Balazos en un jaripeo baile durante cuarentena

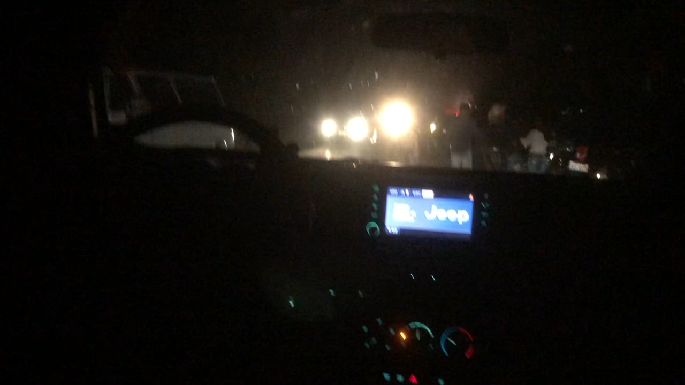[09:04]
We parked all the way over there. I'm in here. We're all in here. Go. Wait, I can open it. Open it. Right, you know what?